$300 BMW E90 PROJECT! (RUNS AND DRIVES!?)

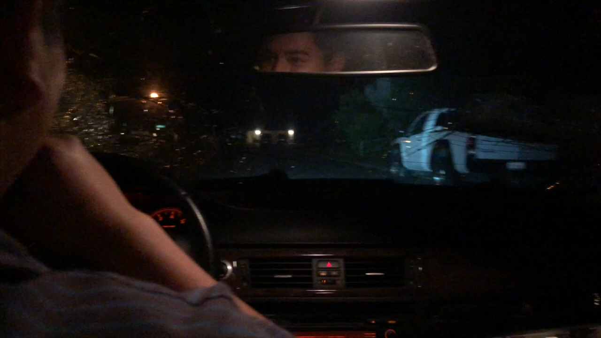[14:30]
holy crap dude both headlights holy crap no way i don't even know what to say dude 300 bucks started right up